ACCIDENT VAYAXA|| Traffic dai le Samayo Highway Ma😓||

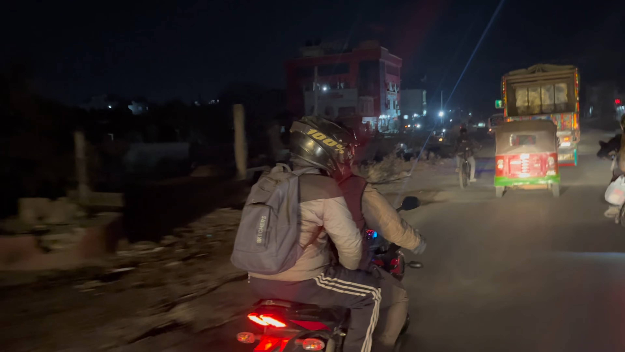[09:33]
त्यो बाटो अब चाहिँ बाटो एकदम खत्तम छ क्या खत्तम बाटो छ क्या अब